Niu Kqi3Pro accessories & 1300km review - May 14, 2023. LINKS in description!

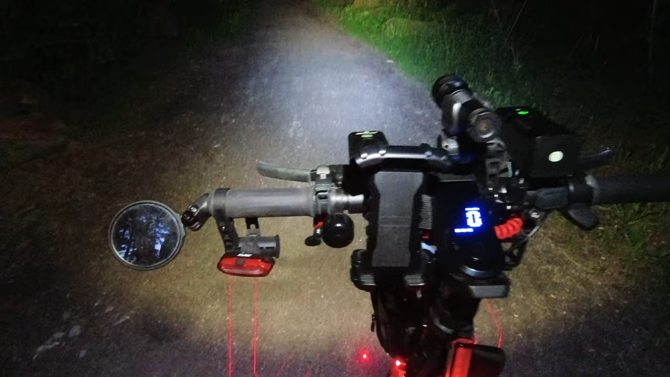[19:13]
So on the left is just the flashing Rear lights just to be seen by cars This one here is the fancy Laser beam, which is just more for show.
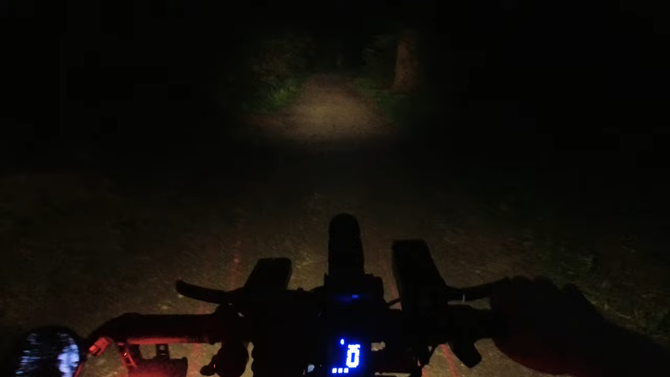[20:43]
The one on the left the e by fire also have that pointed down as well as the other new bowler as well This is the only one that's kind of facing more forward just so I can see more in the distance So it's more of a yellowish tinge more of a daylight color
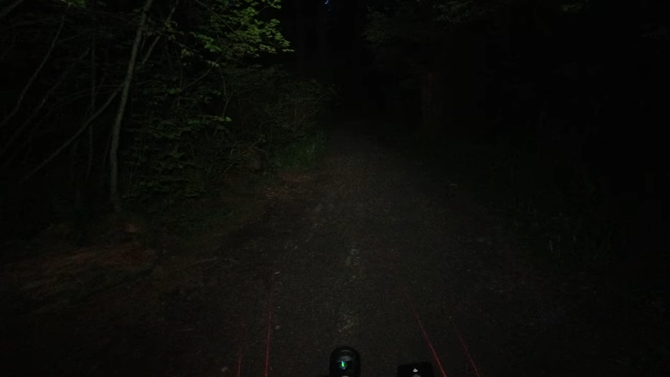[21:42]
Getting attention to cars So if you're looking straight ahead Take looking at a car that's coming out of intersection as look at as soon as you look at them They see there's something bright coming up the way and it stops them in their tracks So now let's turn on everything again That's the e by fire at high Lumen top high That's the new bowler at high And now
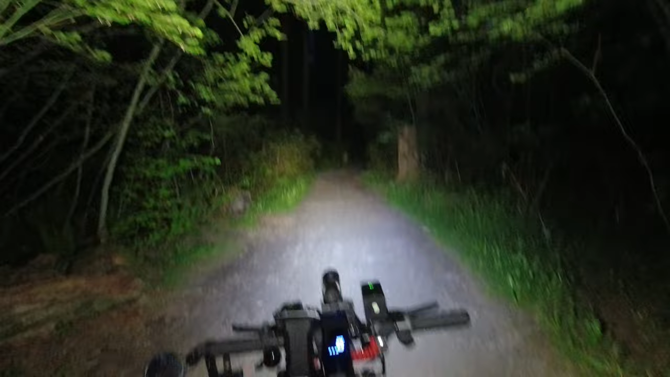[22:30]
You see how much that really lights up And lastly The new bowler floodlight Double tap And you can see everything Pretty crazy, right? Now that new bowler is only good for a turbo mode of two minutes or a minute before it overheats You gotta cool down So I just usually run it in high